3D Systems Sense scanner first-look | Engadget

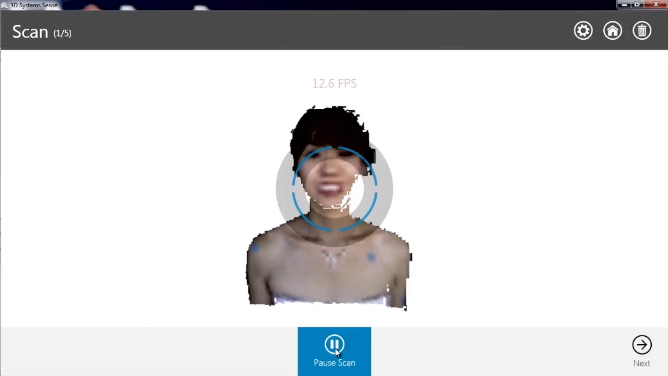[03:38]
My first scan with this came out awesome. Just blown, blown away.
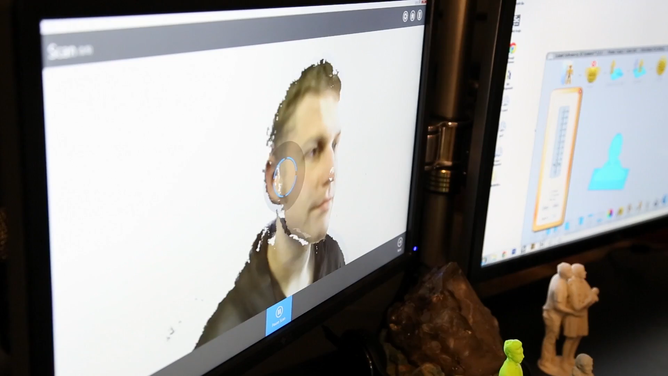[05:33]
I mean, you can see how quickly we did this. Yeah.
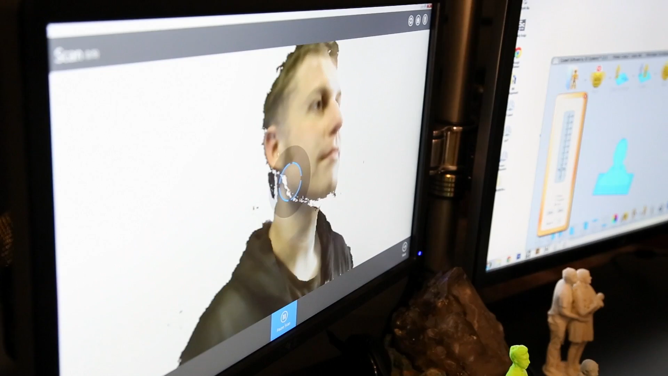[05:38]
And this was just like, let's walk around and scan, but we can scan groups of people together like this.